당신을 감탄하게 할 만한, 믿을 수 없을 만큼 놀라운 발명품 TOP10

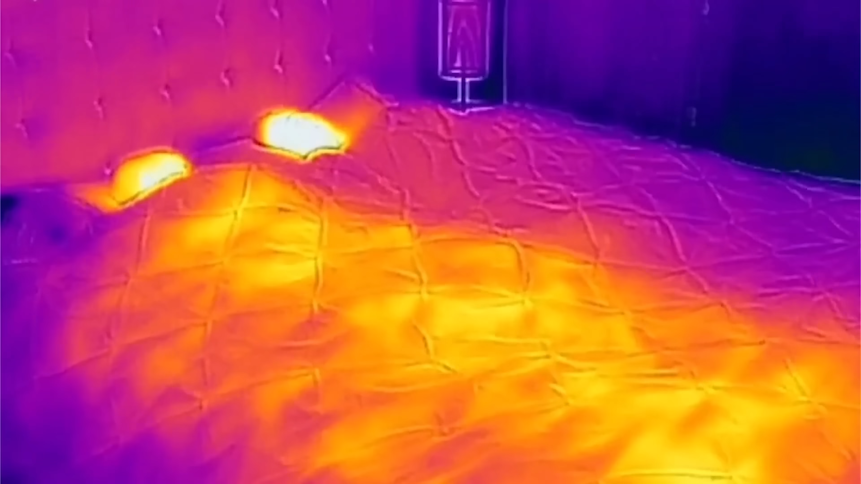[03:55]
그곳으로 적절한 온도의 공기가 보내지는 구조입니다.
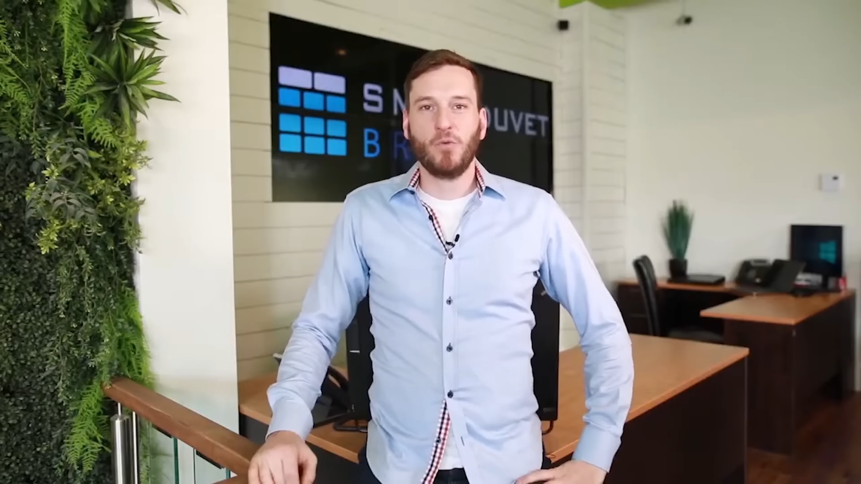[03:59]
제조사에 따르면 반려동물이 와서
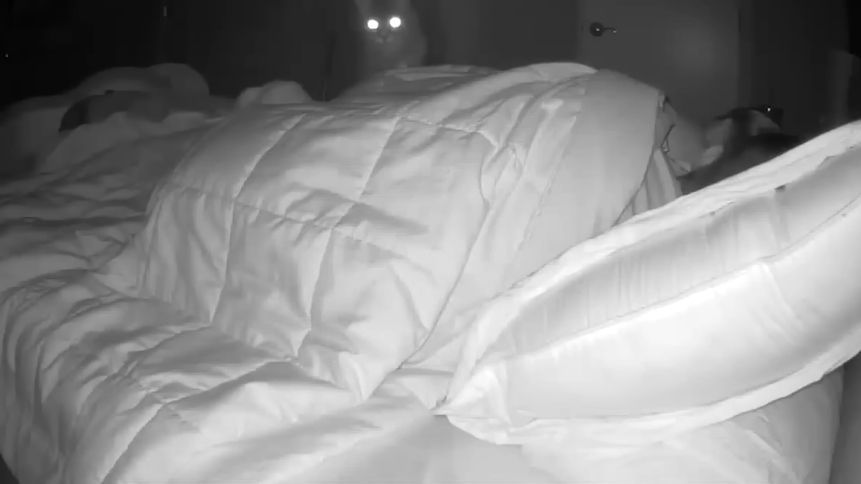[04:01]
침대 위에 눕는다 하더라도 스마트 듀베는 작동된다고 합니다. 엄청 편리하겠죠?